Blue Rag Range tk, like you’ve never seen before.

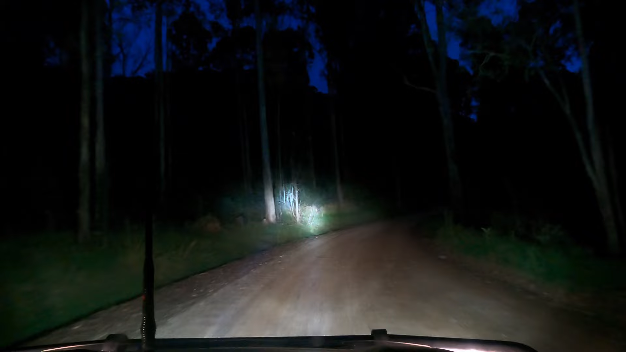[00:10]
G'day viewers welcome back to the channel as usual we're running late we're heading into Buckland Valley we're just going to find a spot to camp for the night and then tomorrow we're going to head into Harrietville check out the local market and drive over the top maybe stay the night at Devil's Hollow so as you saw last video got the new Altic 8.5 spotties how good are they they might still be a little bit east-west with the adjustment but all in all